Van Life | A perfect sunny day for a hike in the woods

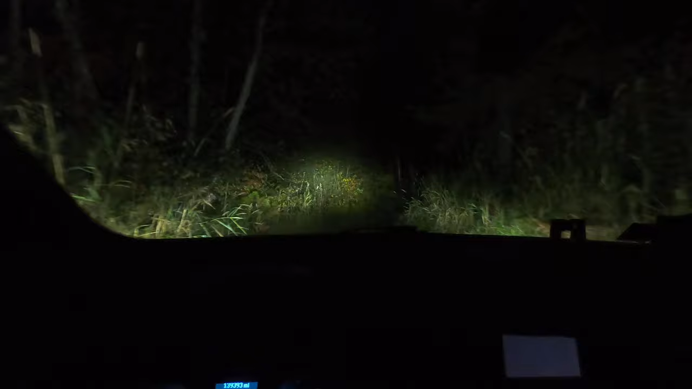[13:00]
all right well i got gas going back my tiny little road here my tiny van and the pitch black tell you what people hate led lights but man when you're out in the forest with them oh i would i wouldn't change my headlights at all i love my leds